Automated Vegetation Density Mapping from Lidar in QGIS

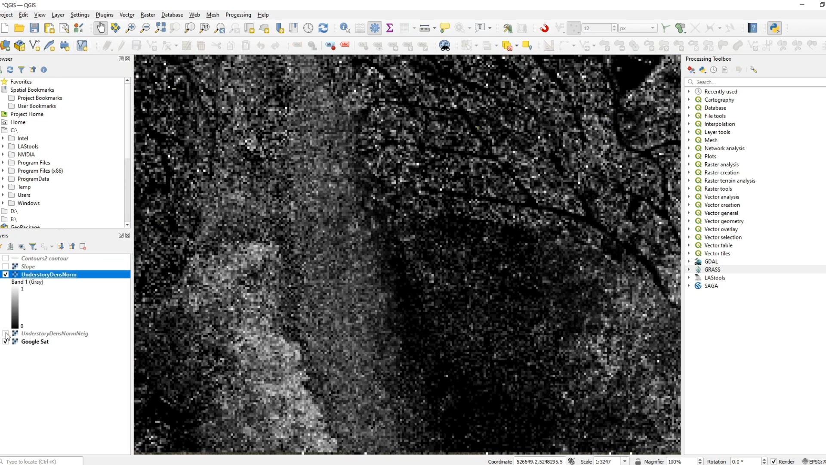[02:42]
We've got slope for where it's in excess of 45 degrees, just to mark some really steep places. And then we've got the underdense, understory density raster there. And also underneath there is, it's kind of hard to see, but you can see like there's some gaps up here, which are being filled by the sort of smooth version of that sitting underneath. So that's pretty much it. That's how to get started on that. So now I'm going to go into this all again, but in a little bit, maybe slower paced way and explain the full sort of context of why I guess on earth you'd be doing this, you know, the ways you'd sort of set up a zip folder with the files you need.
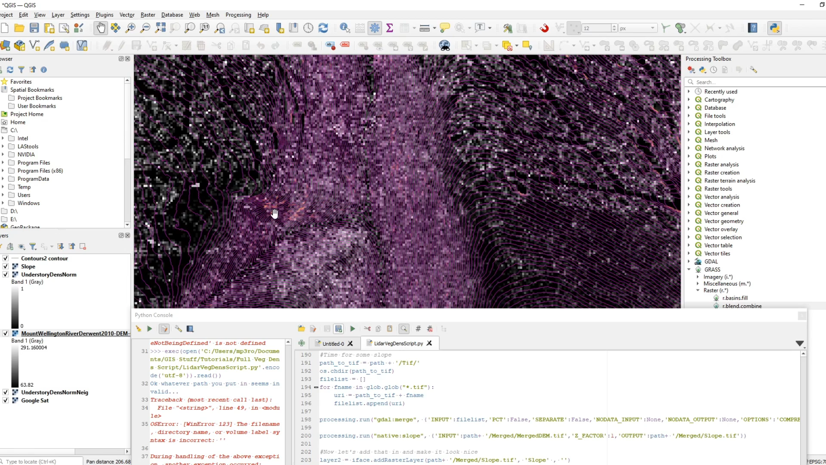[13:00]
etc. If you weren't wanting to do that sort of styling, then that's fine. You can just like remove the parts of the script here that do that styling.
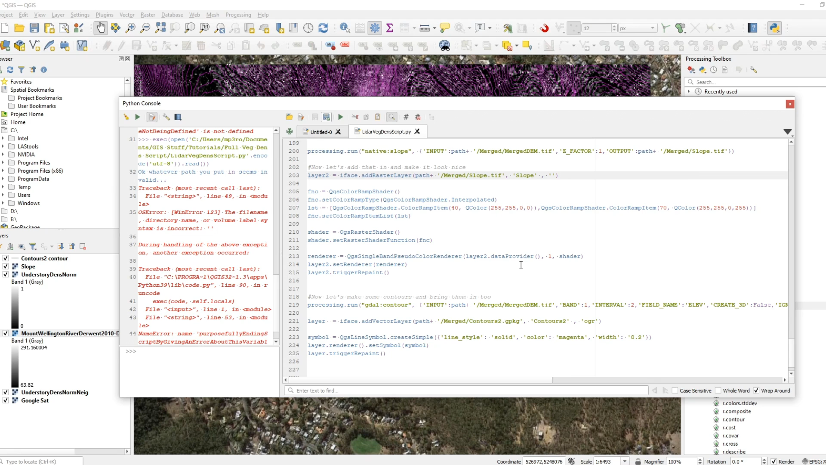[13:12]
So that's pretty much it. Hopefully that's given us a decent understanding of what we can do here and how this all works.
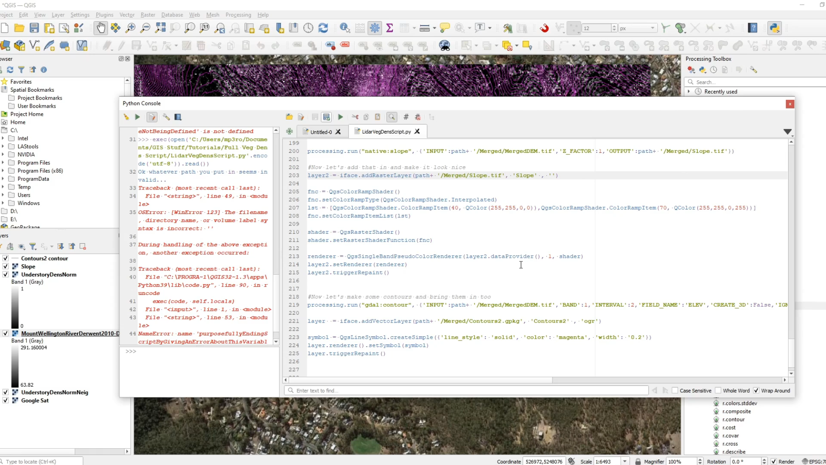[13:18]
Just for a little bit of understanding of once it's been produced,
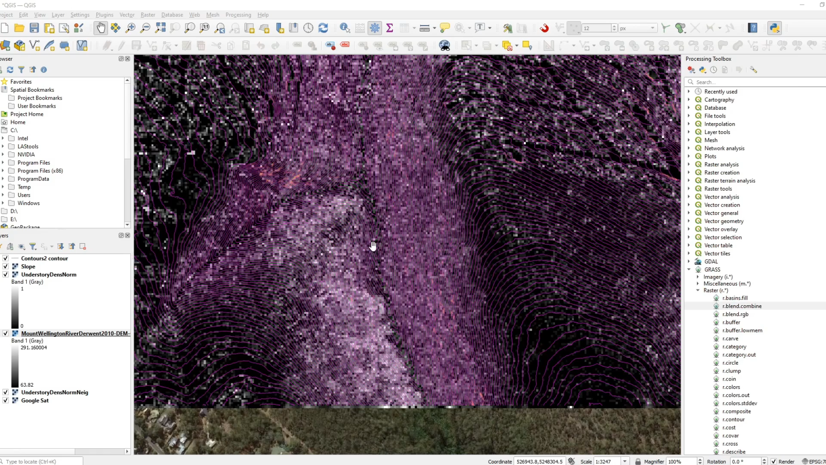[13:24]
what we're what exactly we're looking at. Of course, we've got the contours here, which tell you the slope and then the colours here, which is the density of vegetation between zero and one. So the white areas are the thick areas and the dark areas are the not so thick areas. So if I was to walk from, as we mentioned, from this street here over to this street here, what would I do? I would probably look at coming down this slope here,
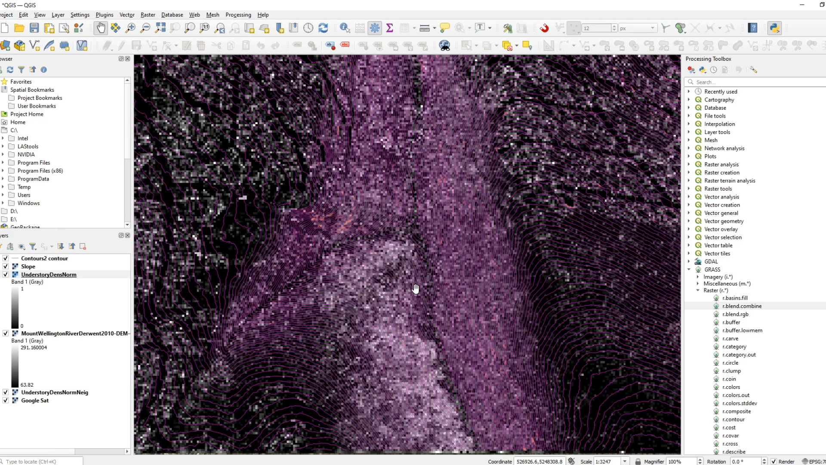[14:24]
So I might come down the slope, walk up that nose, and then maybe across the contours a little bit and up onto that street. So that's how I'd read this sort of map that's being produced. And obviously, we've got these yellow areas in here indicating super steep parts.